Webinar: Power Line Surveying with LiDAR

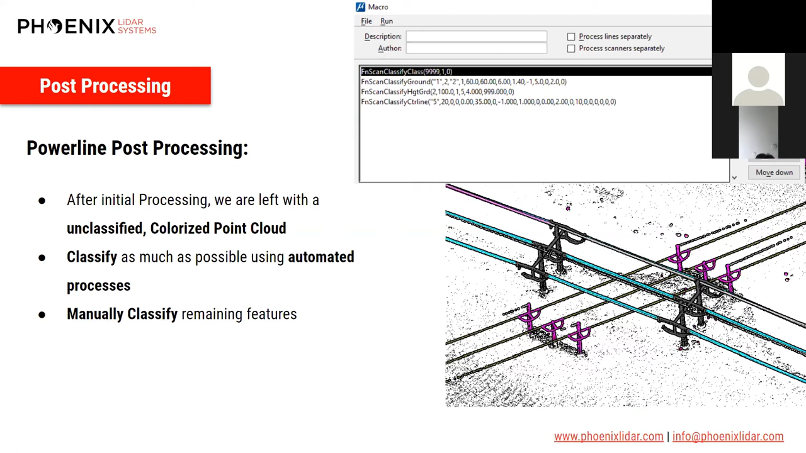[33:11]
With this said, a manual classification is always needed after this to fix errors or parts that our automated process has missed.
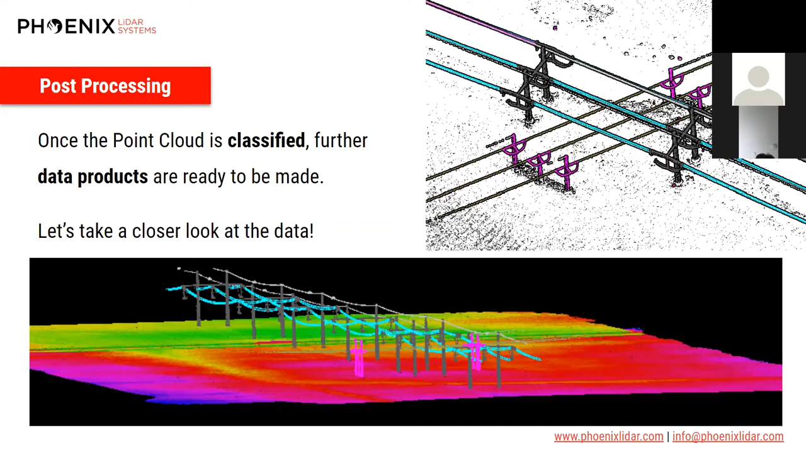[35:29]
answers given to their questions right there out of the data. So with the data, let's go into MicroStation and TerraSolid and take a peek at this circuit we have.
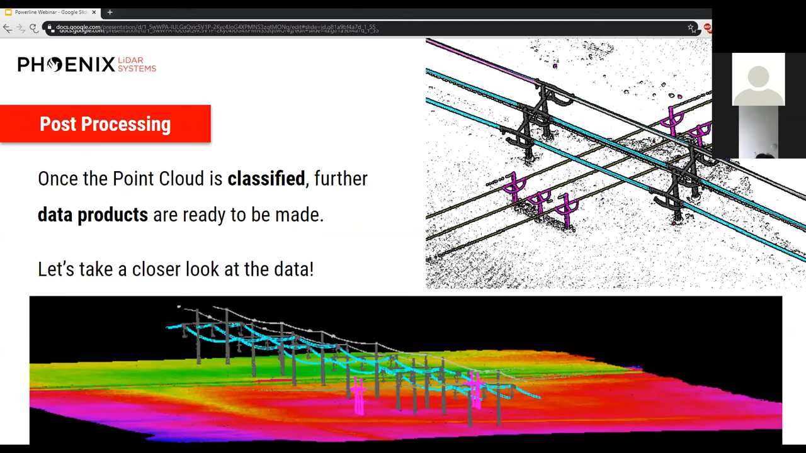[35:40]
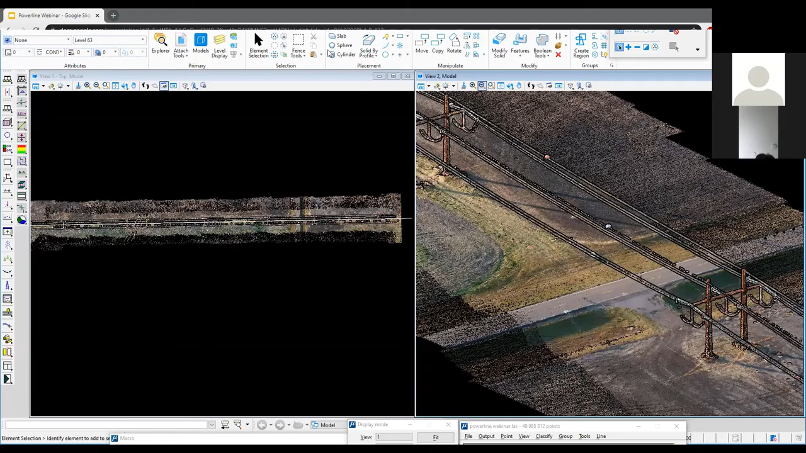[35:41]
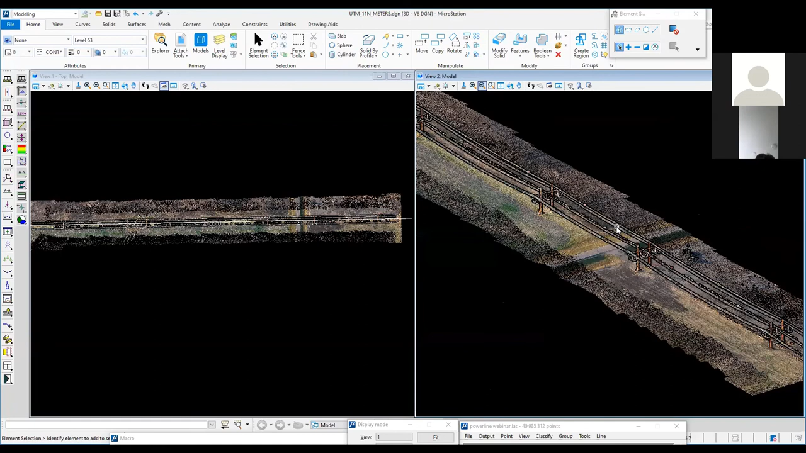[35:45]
This is the circuit of interest that we have collected for our Stuart's utility company. Here we are seeing the point cloud in color, but since we're talking about classification so much,
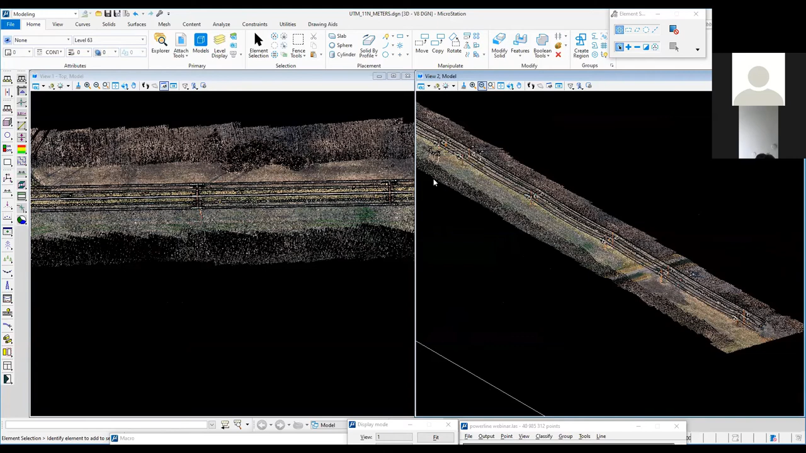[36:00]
let's go to our classes here.
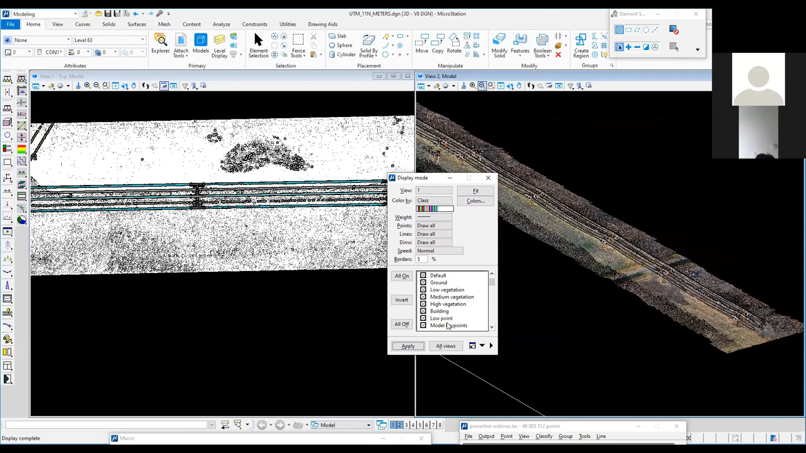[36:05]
And so this has been classified per the request and per the feature codes of our client.
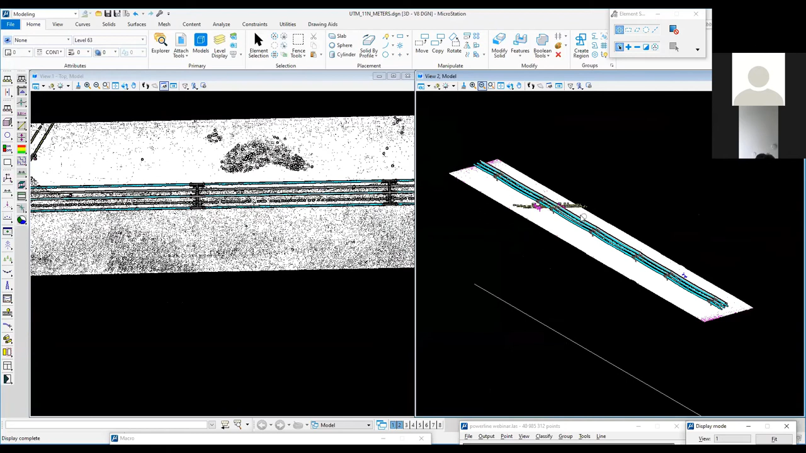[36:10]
You can see this vectorized centerline here is the centerline I spoke of before that enabled us to classify on either side of it after a height from ground in order to isolate this main circuit.
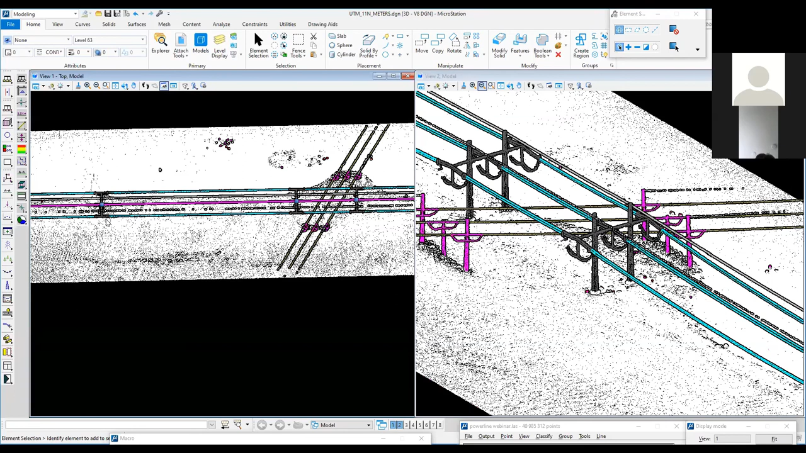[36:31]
Once that main circuit has been classified, a manual process of looking at each span in cross section allowed us to
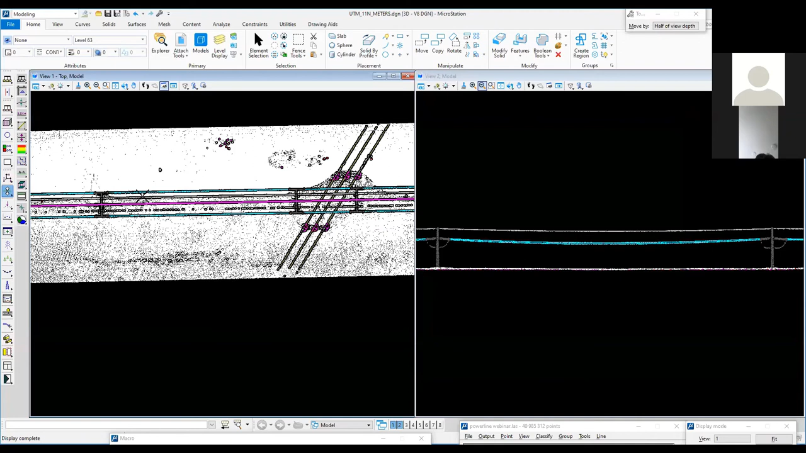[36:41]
clean up the data and make sure that all of our classifications were consistent and accurate.
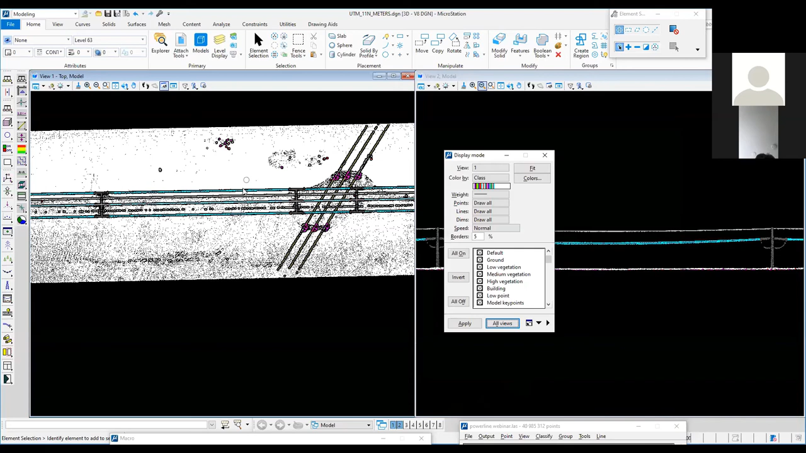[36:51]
If we use our display mode once again, I'm going to turn off our ground points so it's easier to see our circuit.
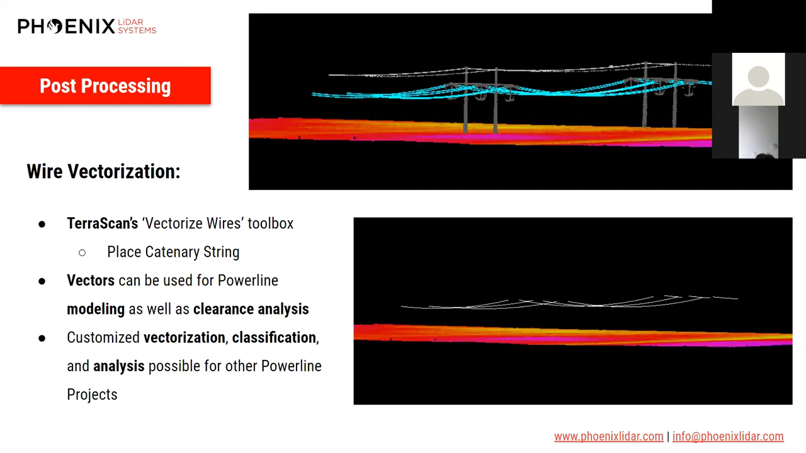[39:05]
These vectors are helpful for clearance analysis and input into other CAD based programs and can help with the determination of hazards in your circuits right away.
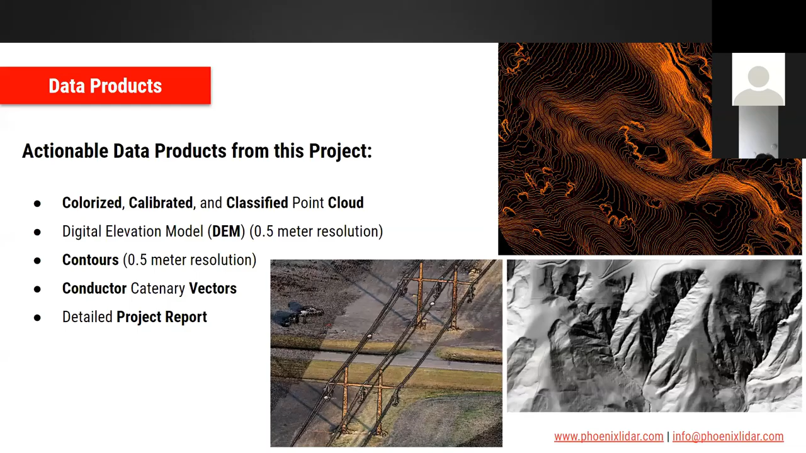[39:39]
So circling back to our RFP, we have created a series of data products from our classification especially. So the surface products that we saw, the contours and digital elevation model,
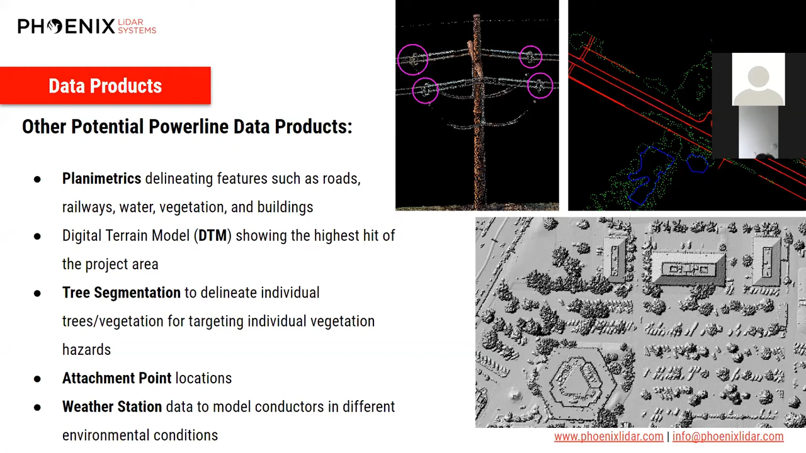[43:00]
obviously weather station information and applying that weathering information to our power lines themselves would be another possible data product. And the most important and often the largest reason for these surveys is vegetation encroachment. From either fall in danger, as you can probably see on the bottom left, the idea of a tree maybe getting hit by lightning or becoming diseased and able to fall into our power lines is a very